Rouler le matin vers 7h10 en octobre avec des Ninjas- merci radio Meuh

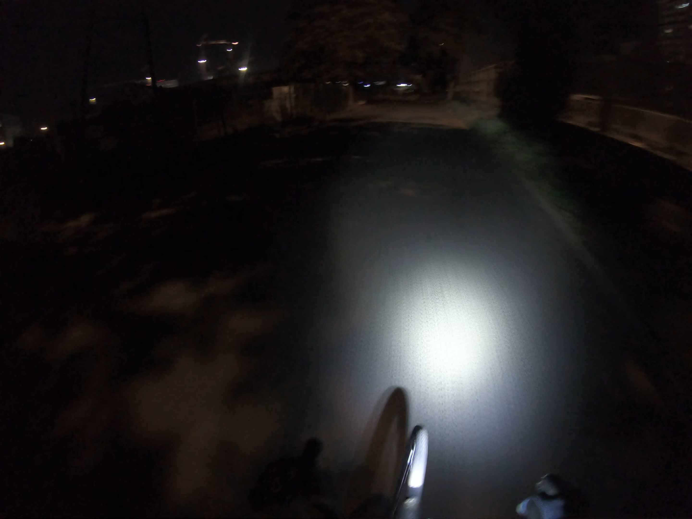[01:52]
dédicace au petit enfoiré sous homme, sous merde, trou du cul, qui roulait sans lumière une fois ici.
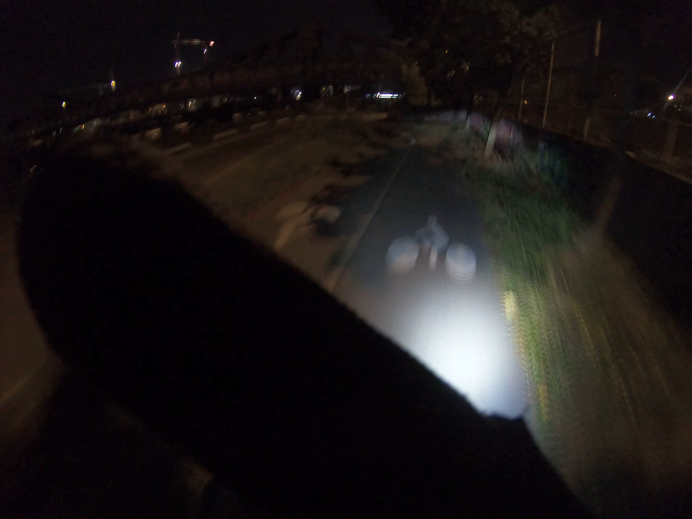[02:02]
Donc je double deux cyclistes avec mes lumières, eux avaient des lumières. Et dans la nuit, je vois pas ce petit bâtard. Eh oui, il a pas de lumière, mais il roule vite. Un peu comme ça là. Alors les bâtards sans lumière. À la nuit, il faut rouler avec des lumières.
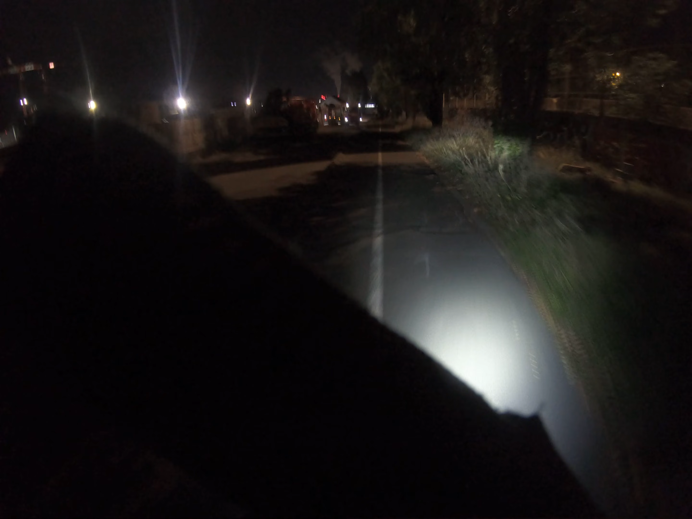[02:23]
Bon, en tout cas, je le vois pas et j'ai failli me le manger.
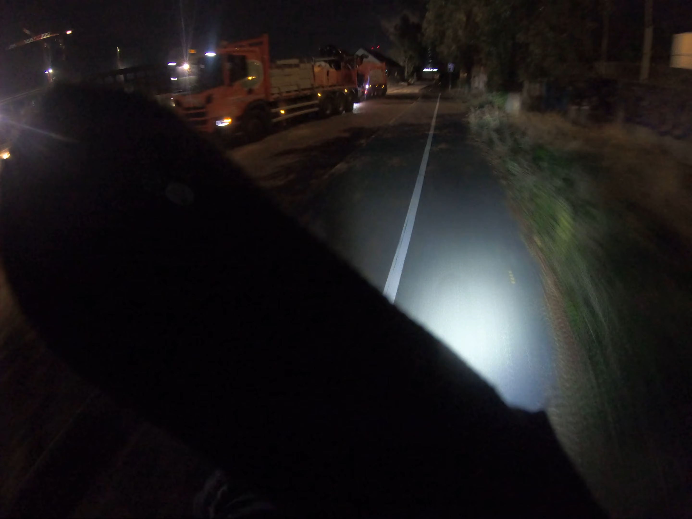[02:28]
Donc toi, le ninja, deux fois j'ai failli me gameler à cause de vous, à cause de toi.
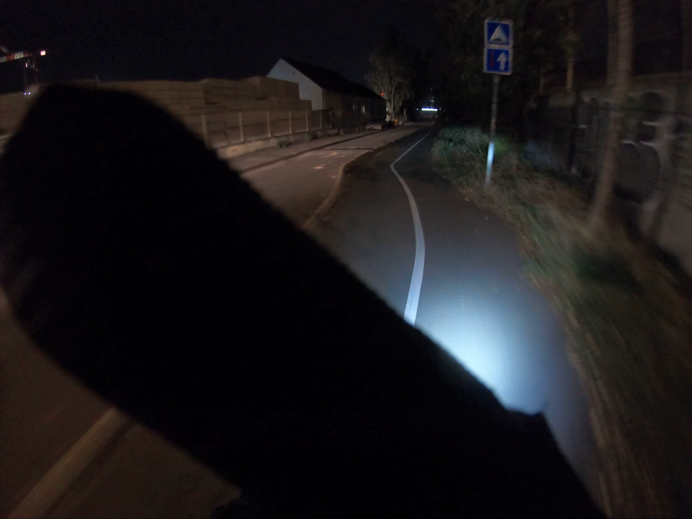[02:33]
Un jour, je vais en choper un, je vais le défoncer, je vais le fracasser, je vais le mettre façon puzzle. Voilà. Ils ont toujours une bonne raison pour pas rouler avec de la lumière.
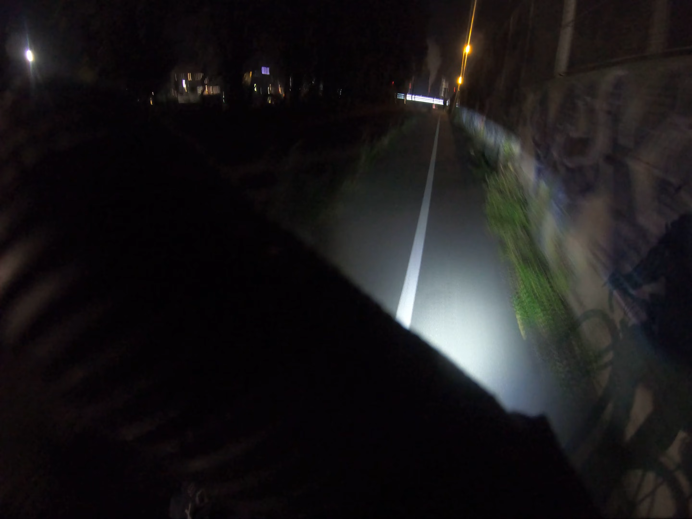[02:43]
Voilà, ligne de cul. Est-ce qu'il y en a une devant? Eh ben, on va voir. Est-ce que je lui parle? Oh, baltringue. On voit en a un autre, baltringue. Une baltringue. Ah, c'est dur de mettre de la lumière sur son vélo. C'est dur, hein, Laurent? C'est cher. Ah ouais, faut payer l'essence sur le vélo, hein, quand même.